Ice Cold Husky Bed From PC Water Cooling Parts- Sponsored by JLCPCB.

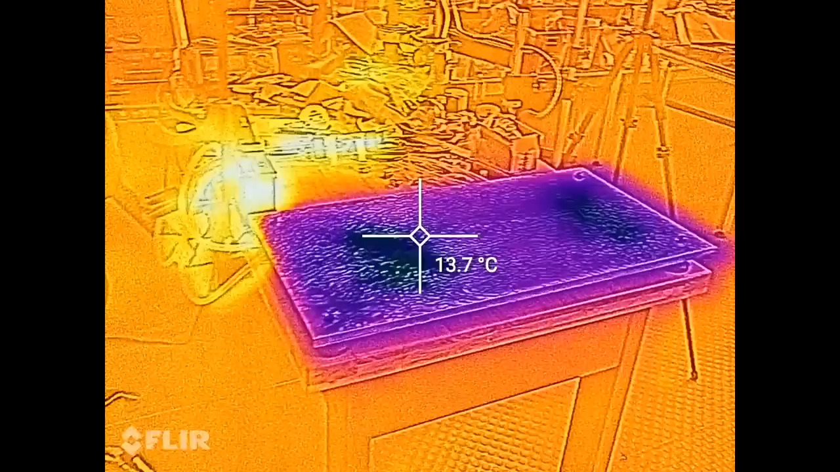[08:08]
On screen: spot 13.7°C
Here is 12.4 and on the center spot is 14.5 and here is 13.42.
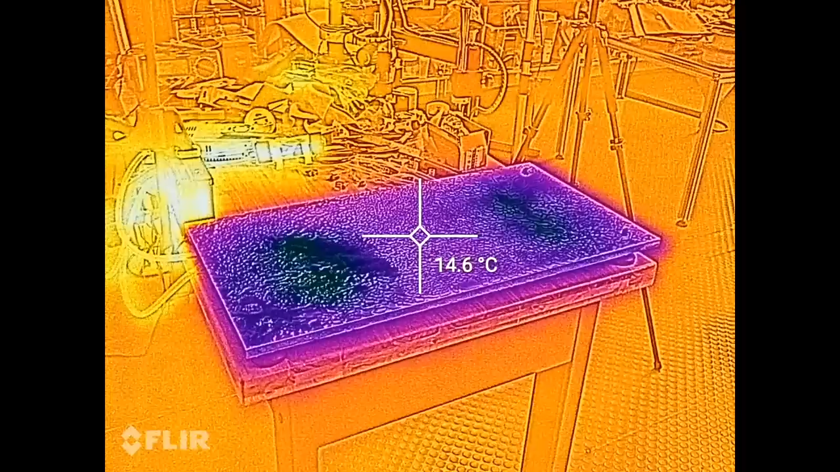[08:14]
On screen: spot 14.6°C
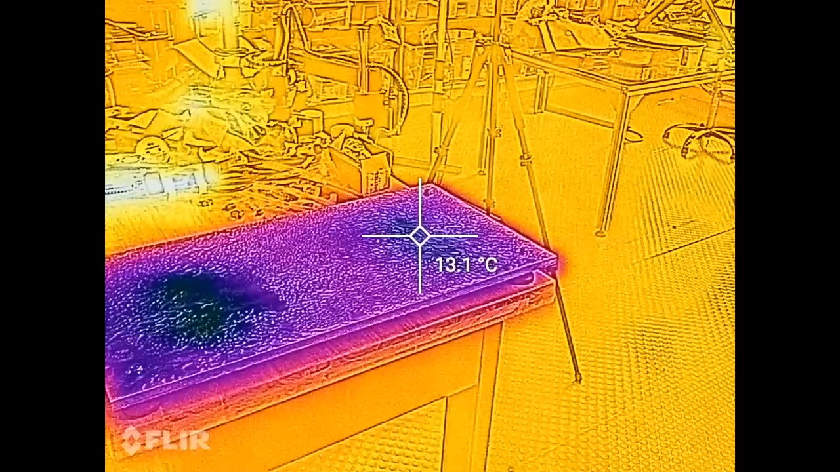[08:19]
On screen: spot 13.1°C
So it is pretty consistent, that's the good news. And let's take a look on this side.
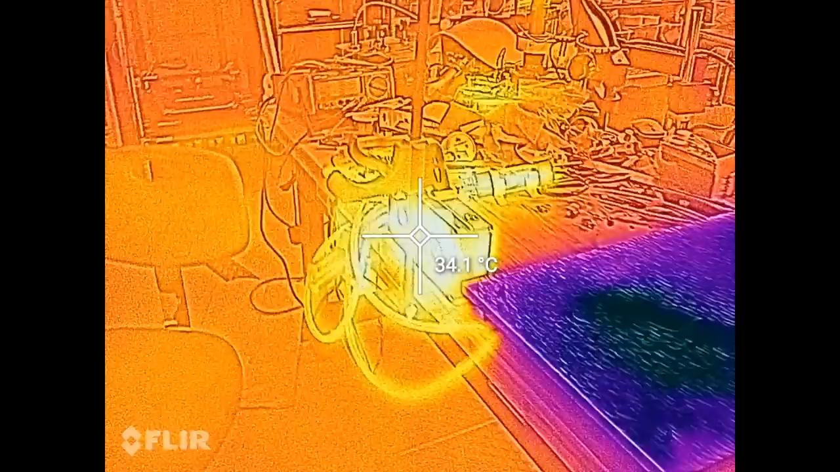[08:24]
On screen: spot 34.1°C
Okay, the radiator works fine, it is dissipating the heat.
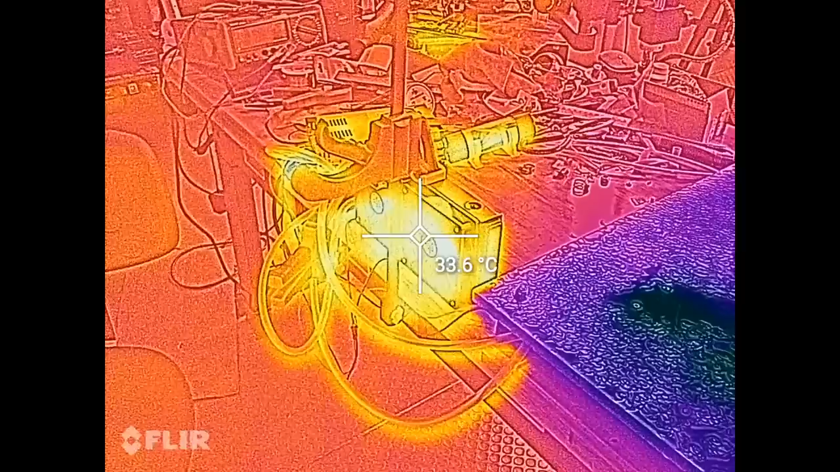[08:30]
On screen: spot 33.6°C
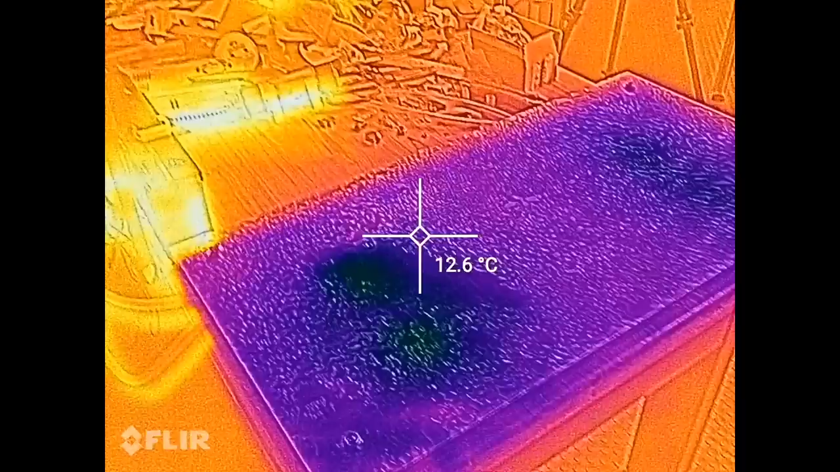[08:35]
On screen: spot 12.6°C
The plate is cold but you see all this water on top, the condensation, I need to do something about it.